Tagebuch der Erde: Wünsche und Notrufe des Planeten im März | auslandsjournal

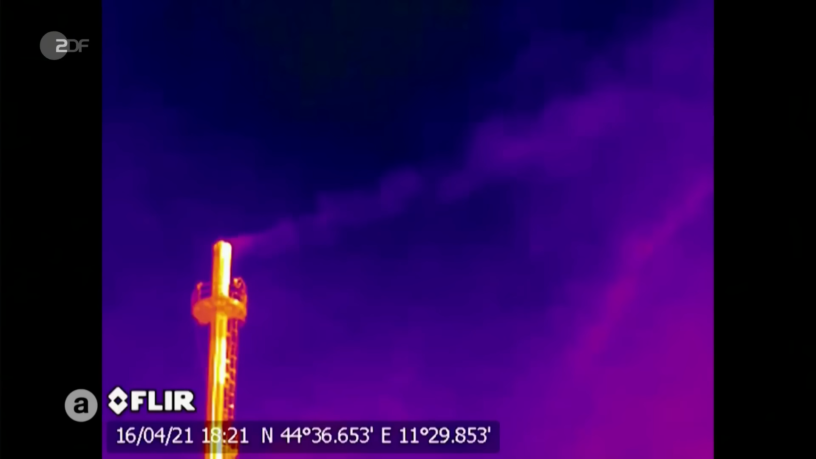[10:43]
Das Tückische, man kann es nur mit Spezialkameras sehen, wenn es aus der Gaswirtschaft entweicht,
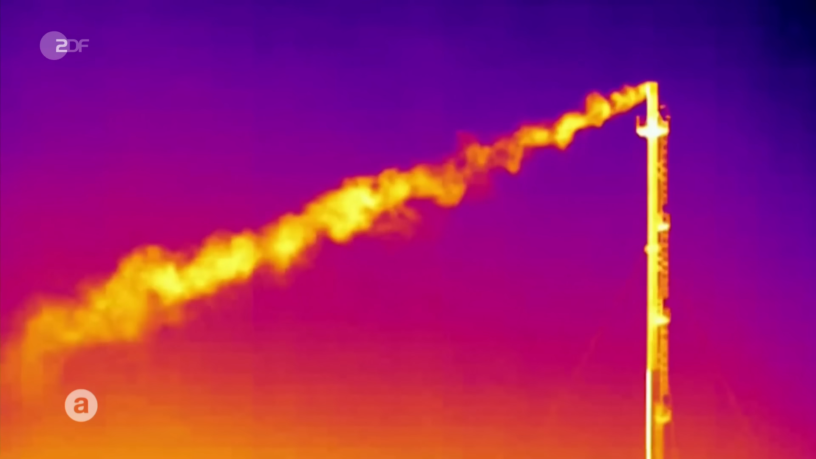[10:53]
aus den Mägen von Wiederkäuern oder eben aus dem Permafrost.